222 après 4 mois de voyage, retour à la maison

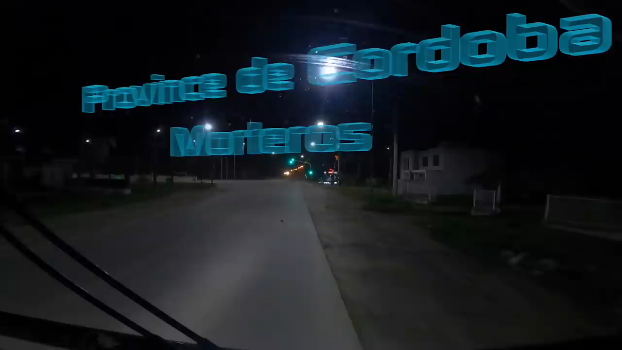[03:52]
Ah ouais, il y a du changement depuis qu'on est parti de vacances. On va essayer d'y aller pépère. Pas vite. KG Brésil.
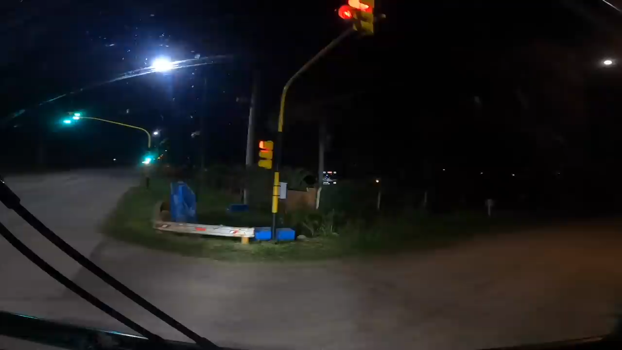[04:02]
Oui. Oh non, il y a quelqu'un dehors. Ah non, en fait, c'est une voiture. Allez, on y va doucement. Pourquoi tu garer ici là?
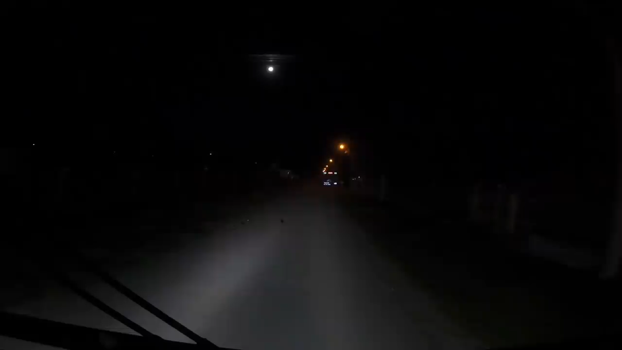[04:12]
Ouais, on va se garer là. Hein. Ça sent, ouais, ça s'entend. Non, on est grillé. Non, là ça fait camion normal là. Il n'y a pas de camion qui passe là. Nous sommes votre vieux papy. Dites-moi, pas faire de bruit.